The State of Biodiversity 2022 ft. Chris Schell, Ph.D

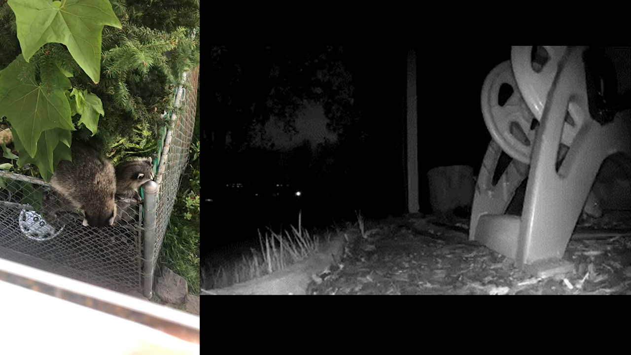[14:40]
So for instance, this video over here of raccoons scaling, doing a little bit of their own parkour, right, over this fence line. This fence line is right up against a parking area that has a park on one side and then an industrial complex on the other. And these raccoons could care less that people are seeing them at 12 o'clock in the middle of the day. The video over here on my left, y'all's right, is of one of coyote puppies. And these coyote puppies, you probably can guess it, you're taking a look at the video itself, you see some support beams, right?
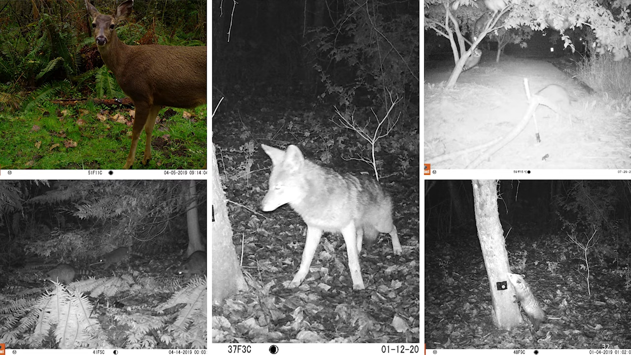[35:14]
a coyote who, if you study coyotes long enough, even from still images, you can start to understand what behavior they're performing. So, for instance, this animal right here is looking directly at the lure that we put on the tree, and we'll put a lure on the tree in order to get them into what's called the cone of detection, right? Where we can actually see the animals. Once they're there, this particular little man right here is pawing. So look, his leg is bent a little bit. They do what's, and some of y'all, if you have dogs, you know what this looks like, right?